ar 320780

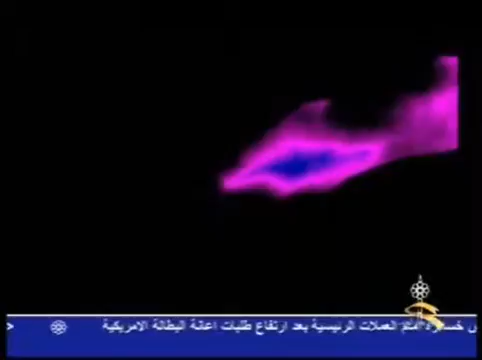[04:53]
الإنسان بداية بالسعاق تتلاشى إلى بقية الجسد إلى أن تخرج الروح تماما
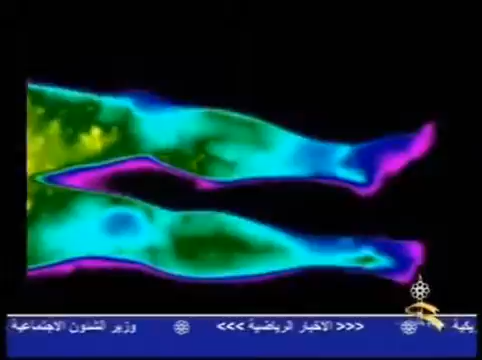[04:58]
كما قال تعالى كلا إذا بلغت التراقي أي انتزعت الروح من الجسد ولغت
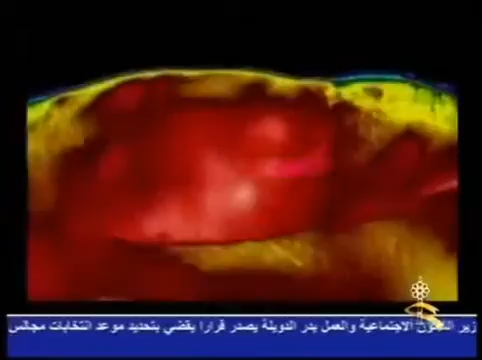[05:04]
التراقي والتراقي جمع ترقوة هي العظام اللي بين النحر والكتف
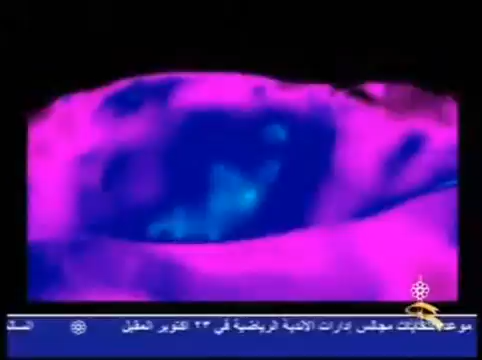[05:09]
وطيلا من راق يعني يقول إنسان هل من طبيب شاف لاحظوا كيف تخرج الحرارة
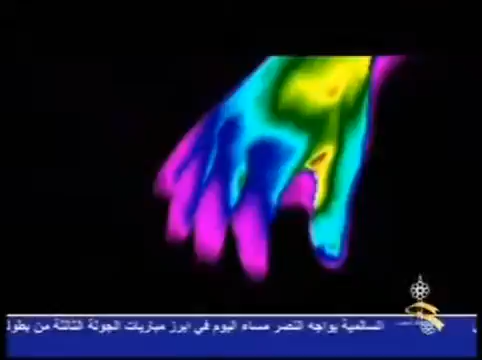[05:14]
شيئا فشيئا كما أن الروح تخرج شيئا فشيئا وظلنا أنه الفراق والتفت
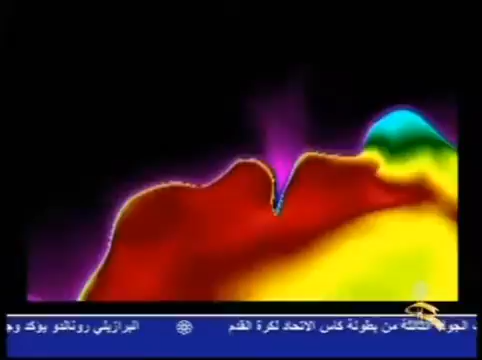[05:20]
الساق بالساق يقول حسن بصري أي ماتت رجلاه فلم تحمله إلى
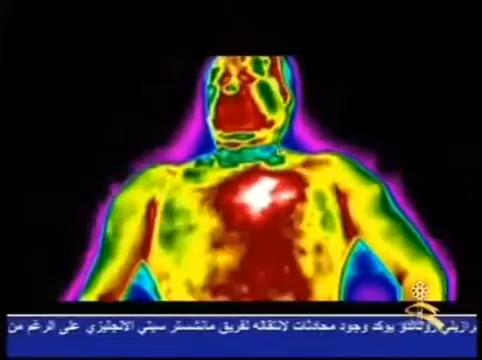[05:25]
ربك يوم أدل المساق هذا شخص حقيقي الآن يحتضر يعني الآن هذا تخرج روحه